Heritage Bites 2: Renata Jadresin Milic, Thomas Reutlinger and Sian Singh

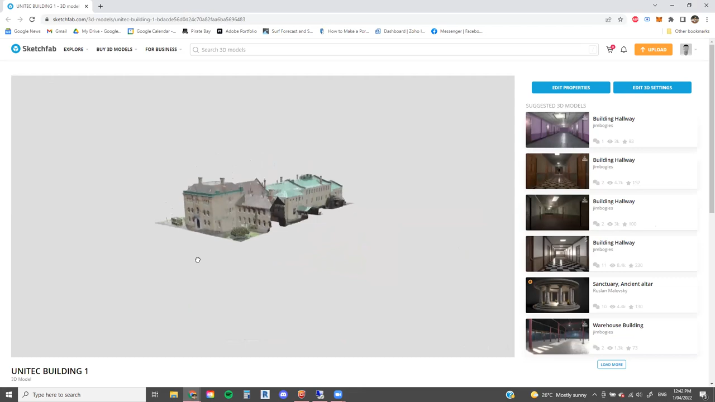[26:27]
sketchfab is just a digital presentation platform to which you can upload meshes and point clouds to and literally share that with the public